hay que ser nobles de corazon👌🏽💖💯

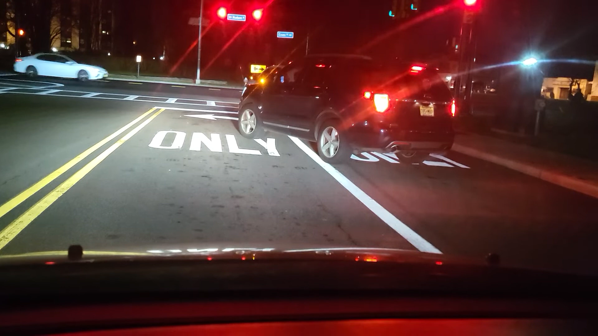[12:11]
Oh, es que está esperando la luz, pero mi pregunta es por qué no se ubica, va. Aquí mismo hubo el accidente la vez pasada, hace una semana. Yo venía aquí y el carro estaba en medio de la calle, así como usted este carro estaba y el otro estaba tirado por allá y todo el motor, todo, pero era nada. Y estaba un montón de bomberos y policías acá. ¿Pueden apagar la calefacción, Elisa, por favor? Porque... ¿Me van a matar? Este es un lugar peligroso. ¿Está apagada la calefacción? ¿Está apagada? ¿Y por qué así es sus, sus, sus?